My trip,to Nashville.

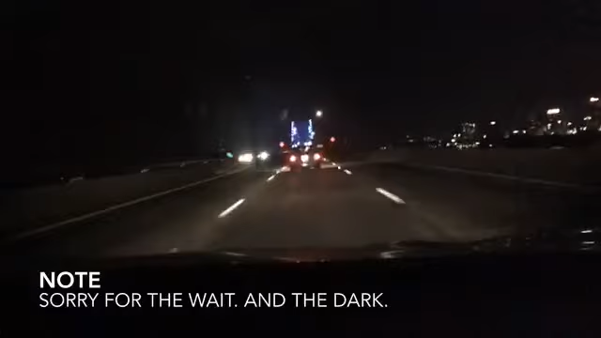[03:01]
I think that's going to be Nashville. The pyramid. Oh, my God. I forgot all about the pyramid. With that green circle on it. That is a pyramid. Not neat. It looks like a circle. All right, guys. You ready for the bridge? Let's do it. Can I even see that? Am I even making it look right? Oh, look. Tennessee Welcome Center.